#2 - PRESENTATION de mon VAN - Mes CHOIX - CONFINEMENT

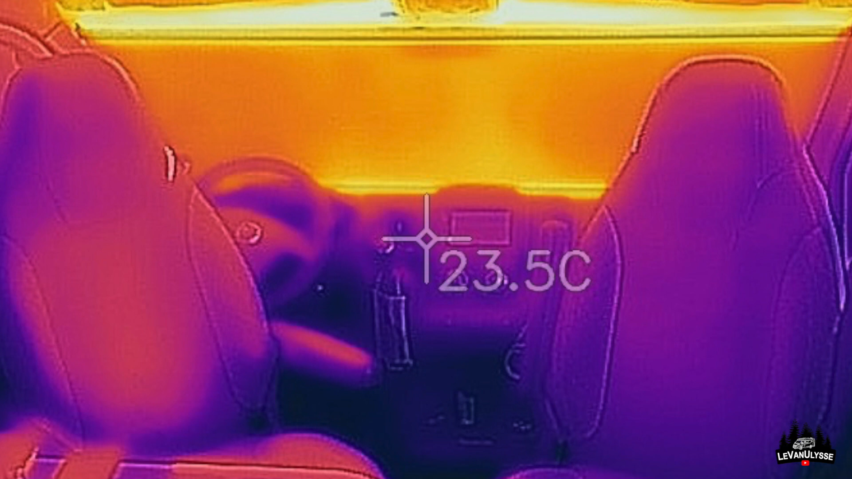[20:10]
On screen: spot 23.5°C
donc il faut savoir que tous les tous les stores sont fermés mais malgré tout la chaleur passe comme vous le voyez sur les images alors c'est la grande folie des lanterneaux gigantesques
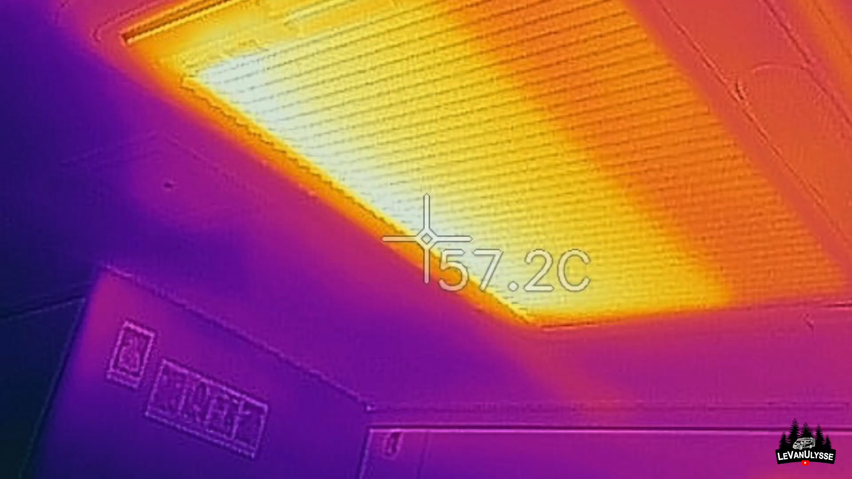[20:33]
voilà c'est une source de chaleur phénoménale en comparaison du reste du toit donc ça amène énormément de
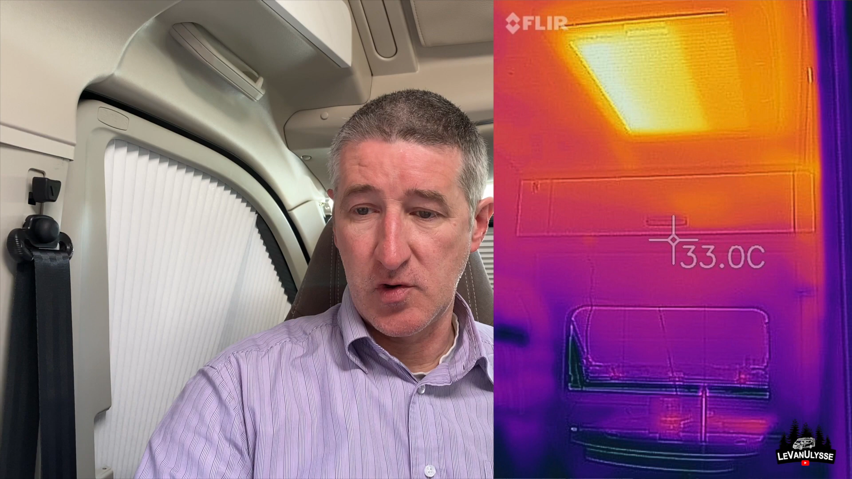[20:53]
On screen: spot 33.0°C
surtout le lanterneau et puis j'ai essayé avec le sopler puisque en fait les soplers sont aussi livrés celui pour le pare brise et les deux portes latérales bon
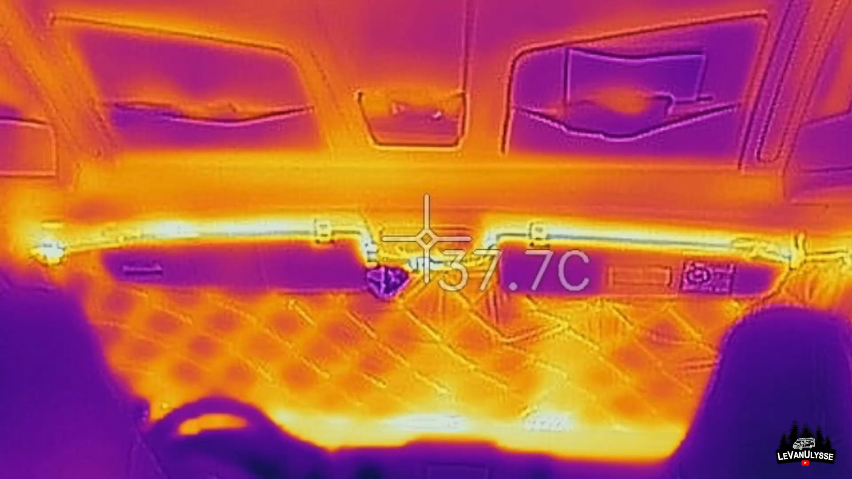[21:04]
ça permet d'améliorer les choses puisque forcément c'est une partie argentée donc la chaleur rentre moins vite mais bon ça reste quand même ça reste quand même très chaud